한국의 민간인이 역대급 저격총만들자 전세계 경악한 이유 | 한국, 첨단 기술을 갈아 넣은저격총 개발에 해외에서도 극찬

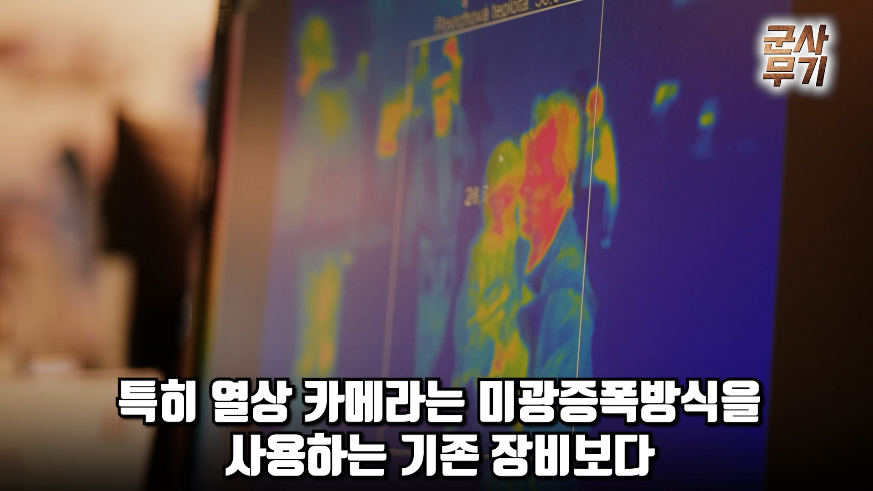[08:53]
특히 열산카메라는 미광증폭 방식을 사용하는 기존 장비보다 위장 은폐된 표적을 신속히 탐지할 수 있으며 고정밀 레이저 거리 측정기는 4km 이상 떨어진 표적의 거리를 정확히 측정할 수 있습니다.